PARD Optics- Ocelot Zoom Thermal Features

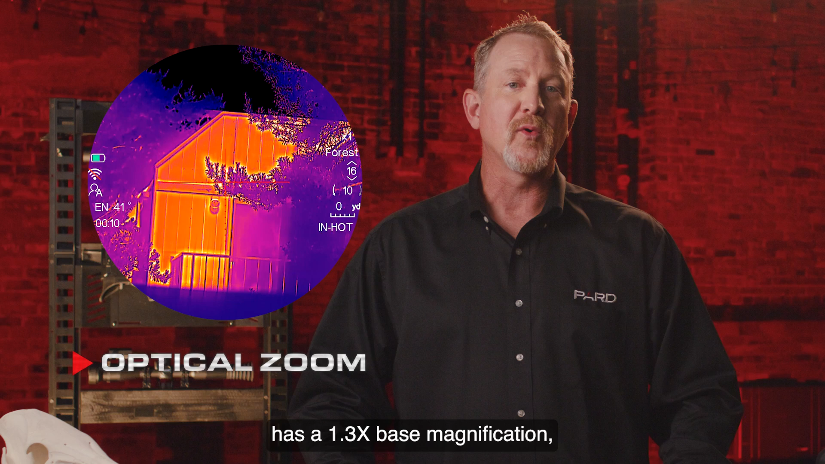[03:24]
The PARD Ocelot Zoom 25mm lens has a 1.3x base magnification and the 50mm lens has a 2.5x base magnification.
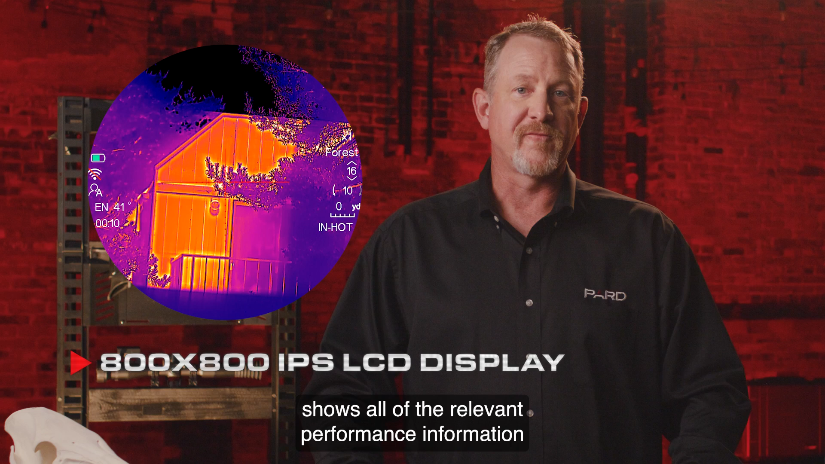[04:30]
The Ocelot Zoom display format shows all of the relevant performance information on the outer circumference of the scope display window. You can view battery life, Wi-Fi connectivity status, compass direction, magnification level, scene mode, image mode, reticle style, and target distance.
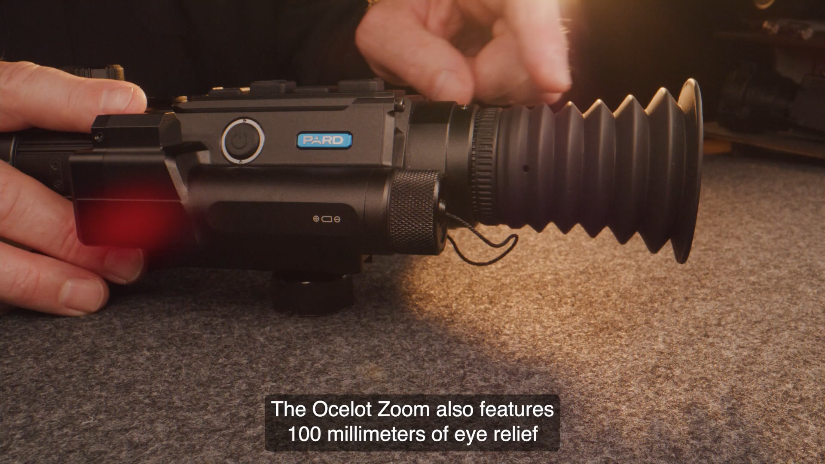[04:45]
The Ocelot Zoom also features 100mm of eye relief and a soft
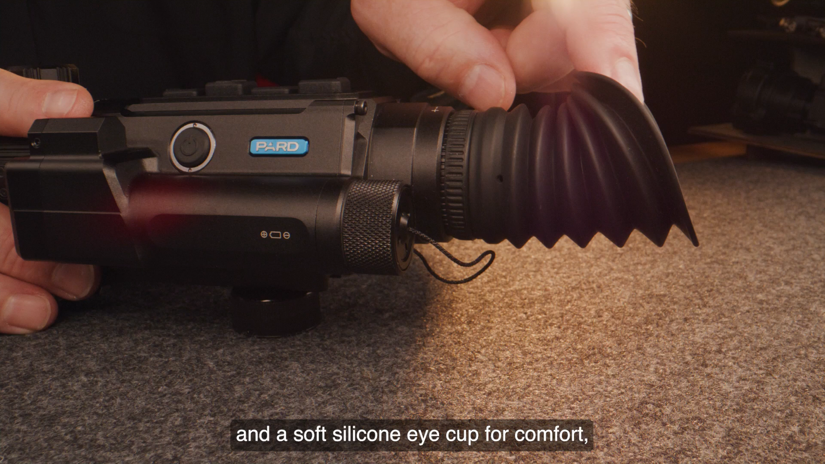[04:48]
silicone eye cup for comfort and to help block out peripheral light. The PARD Ocelot Zoom features three individual scene modes.
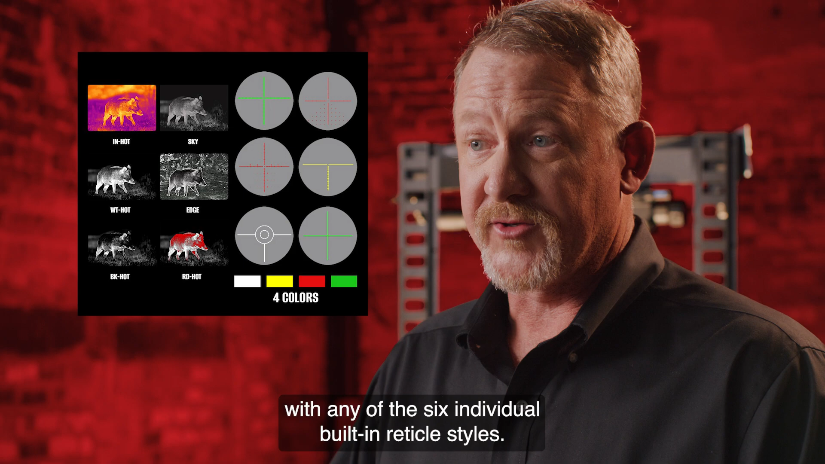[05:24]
There are also some amazing video and photo capabilities built in.
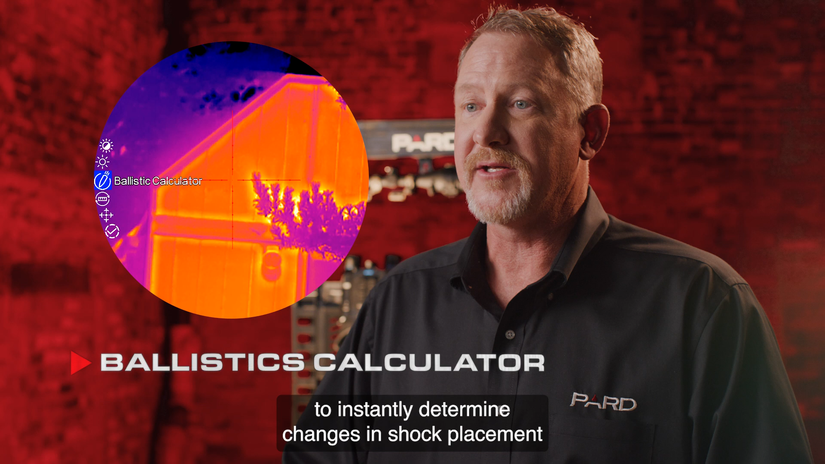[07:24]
This feature provides the Ocelot Zoom with the ability to instantly determine changes in shot placement with the push of a button.